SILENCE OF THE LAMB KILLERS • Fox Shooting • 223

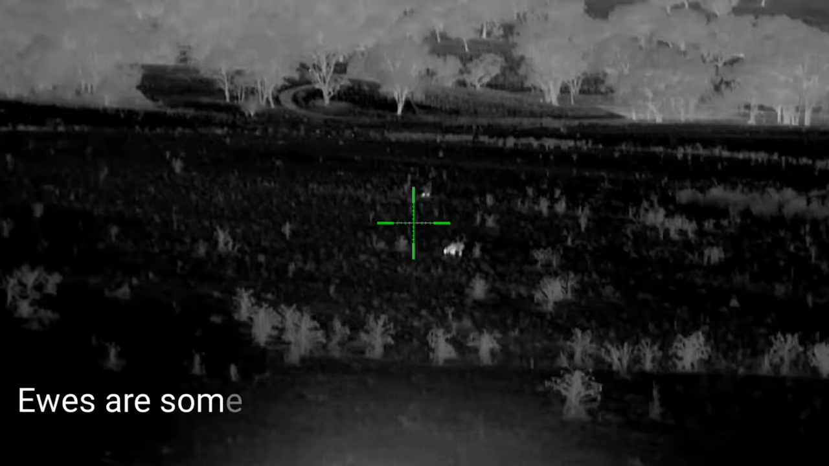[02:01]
There's that sheep in the cage. Got a fox there.
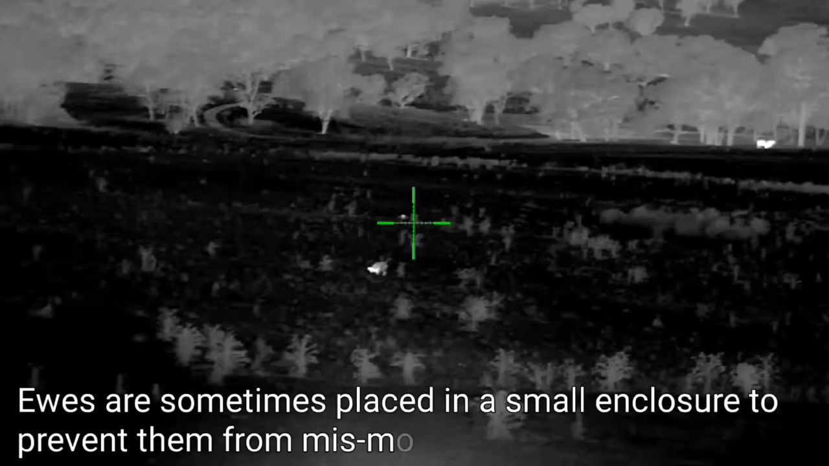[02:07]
There's another fox just over the back of that dam.
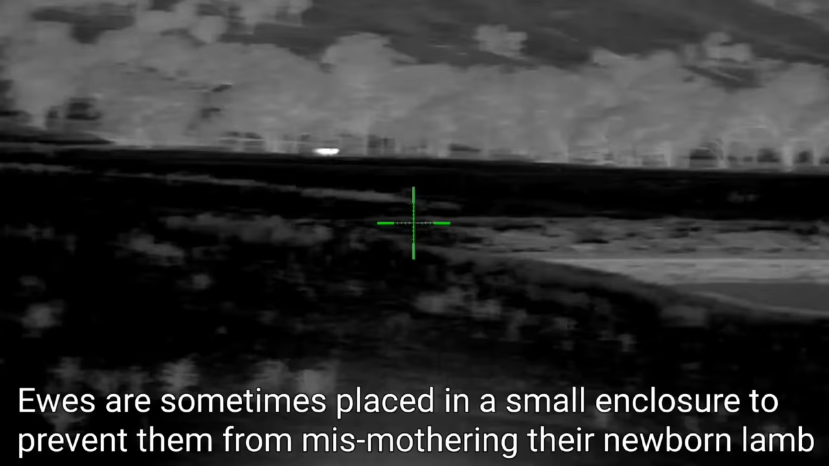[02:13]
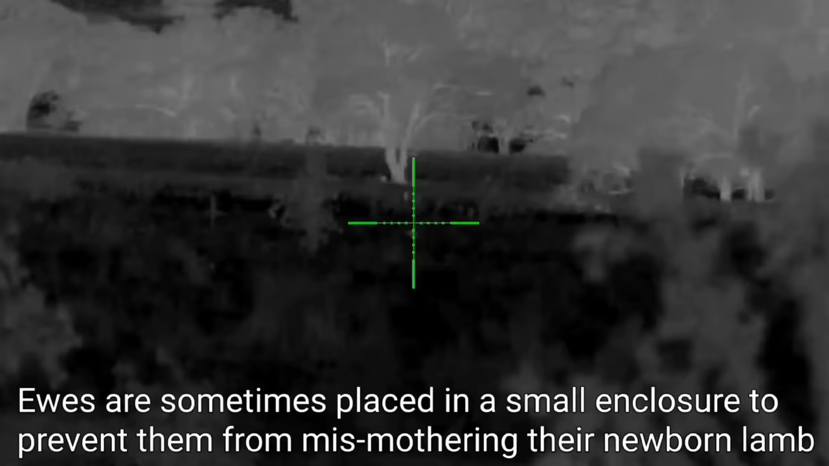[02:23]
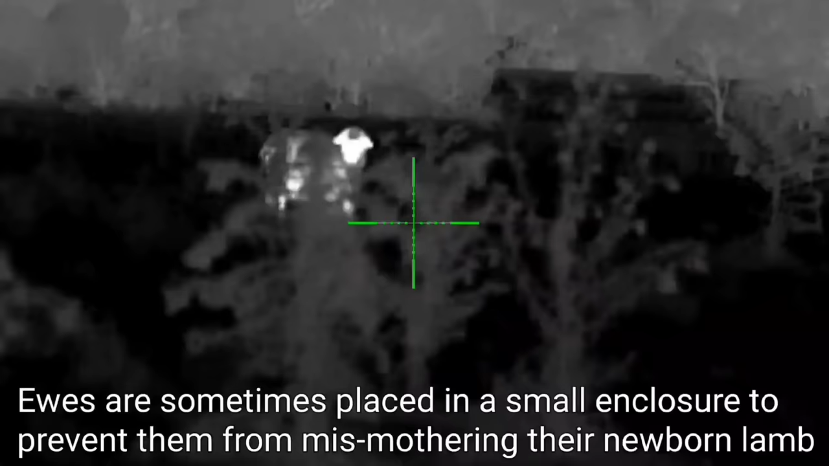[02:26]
There's that ewe just there in the cage. That little bastard.
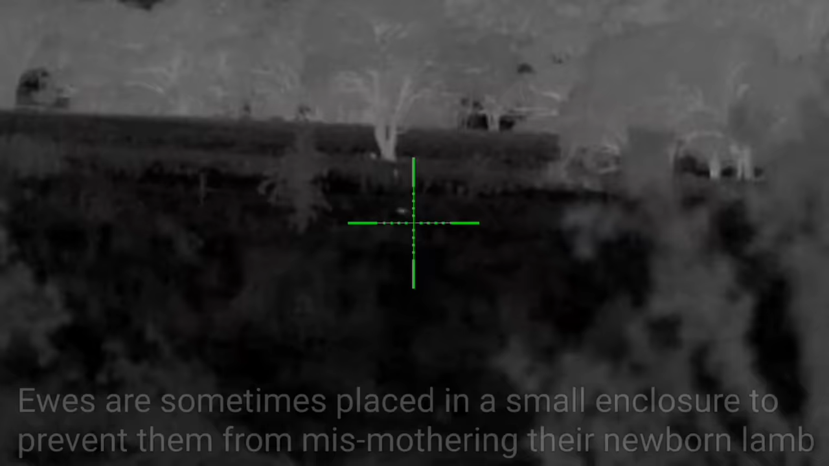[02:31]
Really good fox to get on this property. Big healthy dog with a great big buff head, mooching around that lamb and ewe that's in the cage.
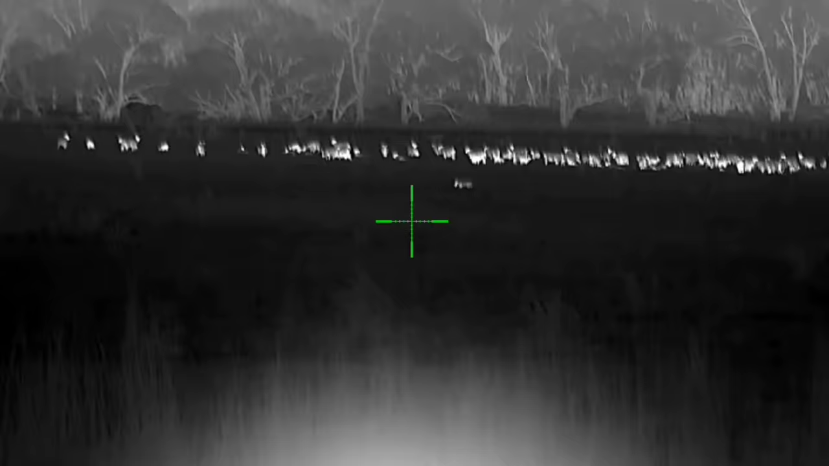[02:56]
I need him to go left. Good boy. Keep going.
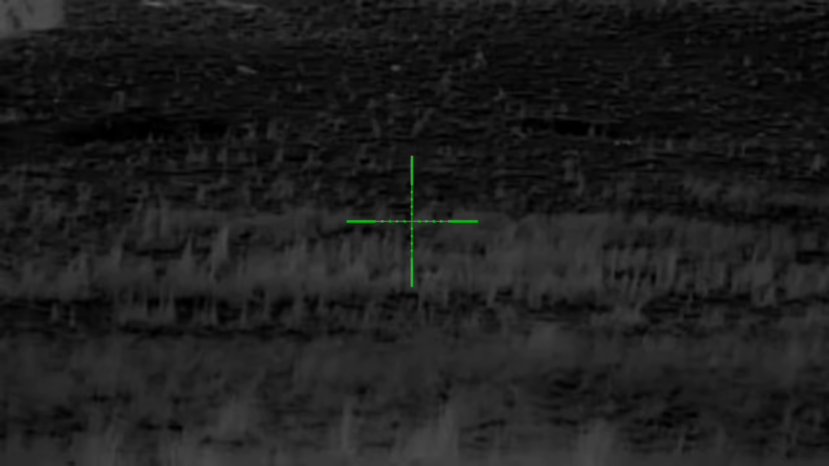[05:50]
This cheeky little bastard has come in and out of that gully three or four times. Every time I've driven down the track, he legs it out to that distance, working his way back into the sheep.
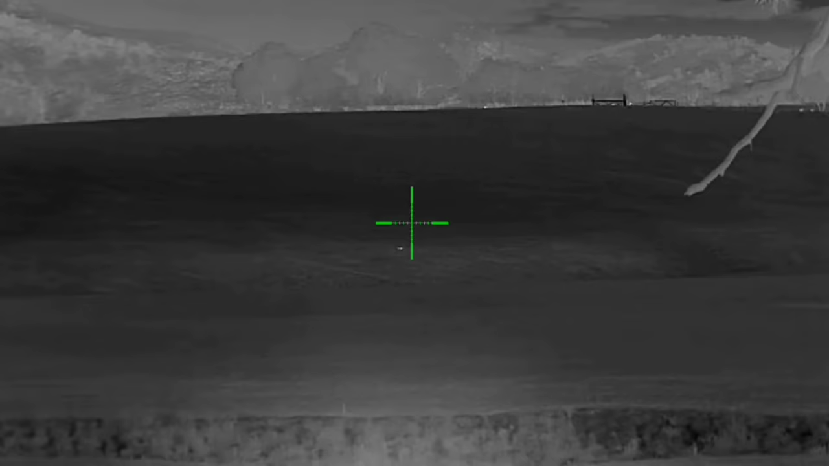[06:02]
He's now at
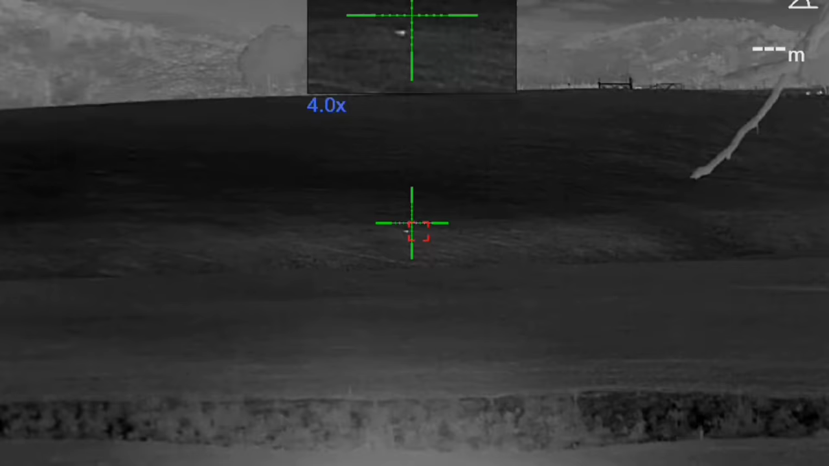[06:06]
378.
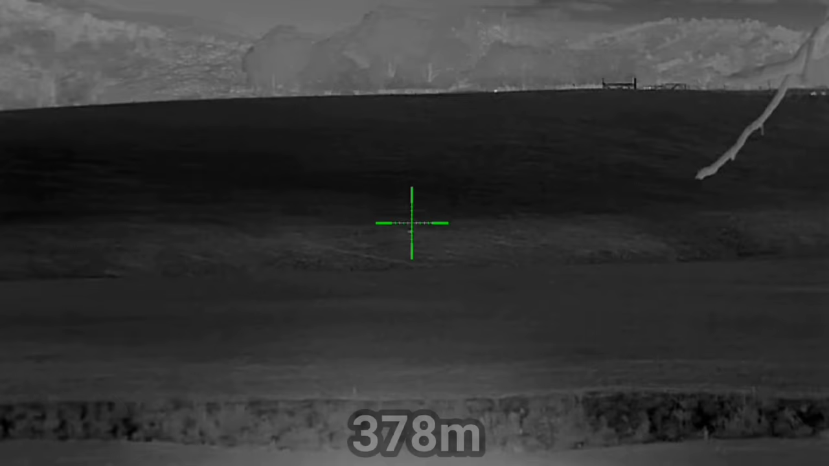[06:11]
I've got no choice but to take a shot at him.
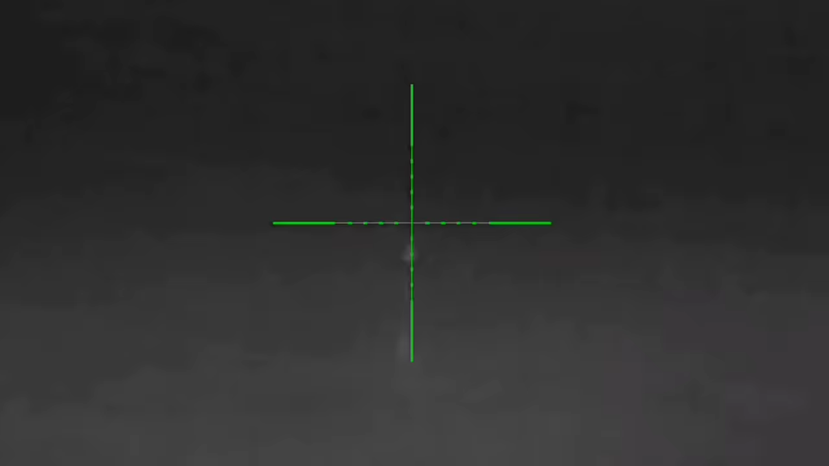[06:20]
I'd say that was a bit of a success.
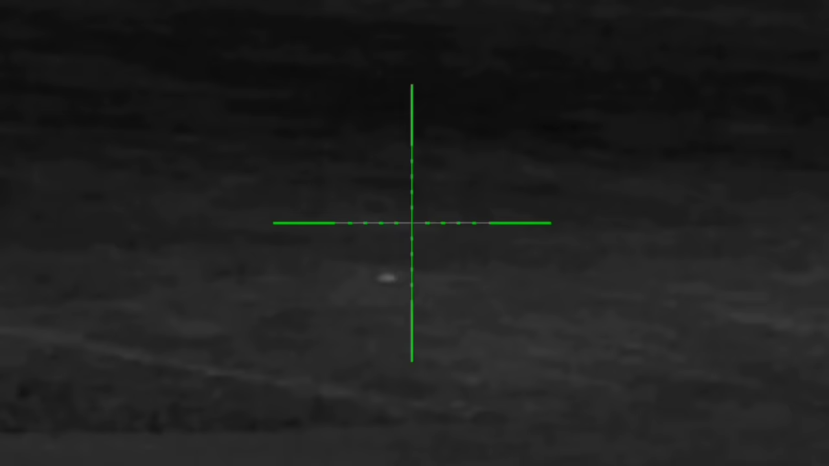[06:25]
Get that up ya. First little test for the laser.
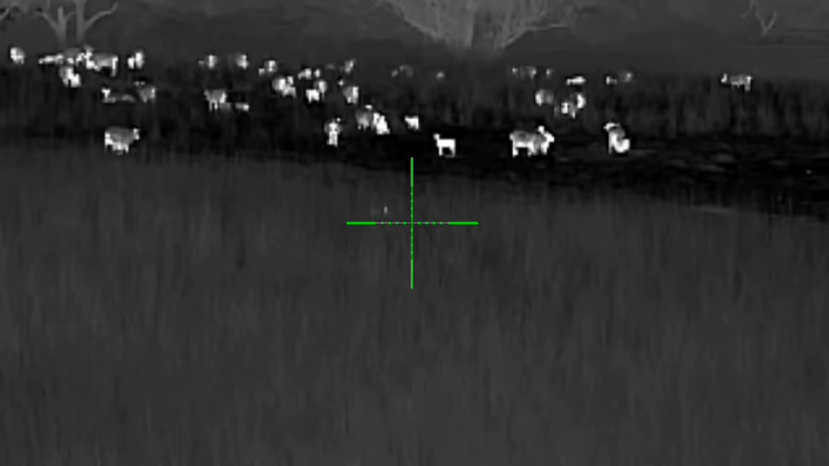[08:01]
I just need him to go a bit further right. Keep going, mate. Just need him to get almost to that tree. A little bit more. Come on, mate. Get away from the sheep. About there will do me.
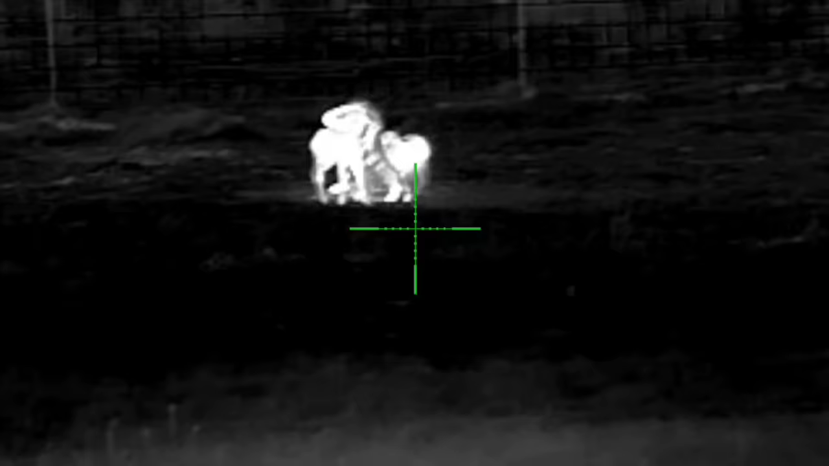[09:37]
Mummy there with two brand new lambs.